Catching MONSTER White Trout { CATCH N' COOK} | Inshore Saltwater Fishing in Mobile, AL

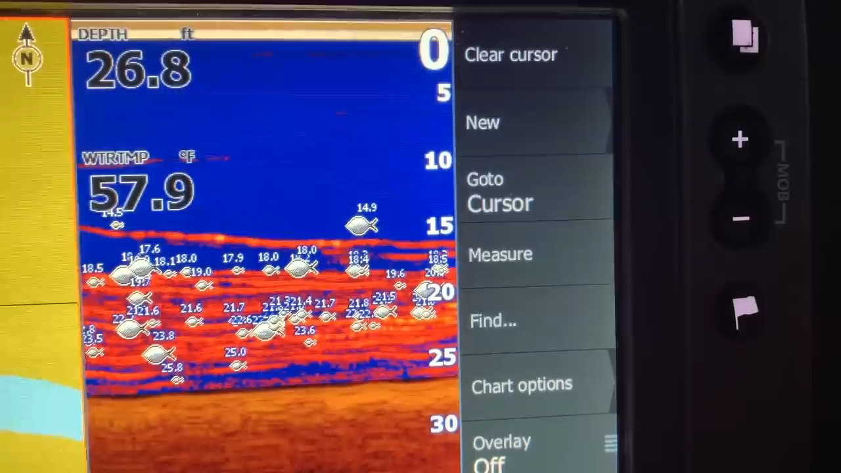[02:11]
On screen: depth 26.8 ft, water 57.9°F
Look at our fish finder right now, y'all. See all those red lines? That is fish moving through here.
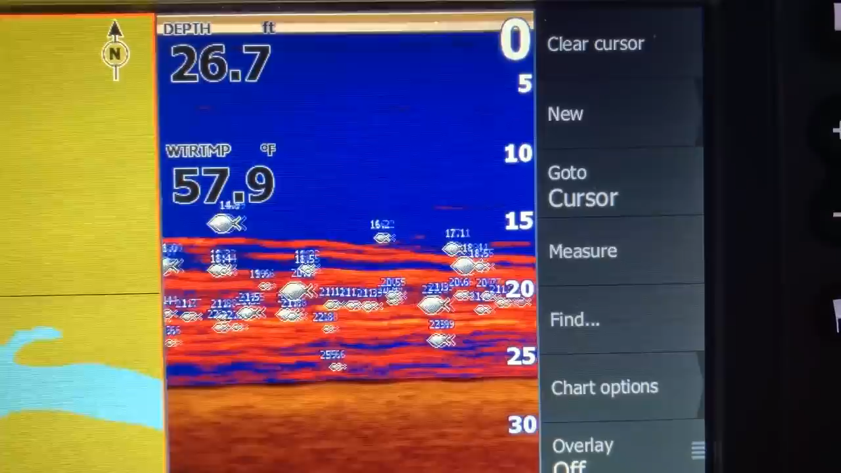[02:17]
On screen: depth 26.7 ft, water 57.9°F
Is that not insane? Good golly! Cody's hooked up with yet another one.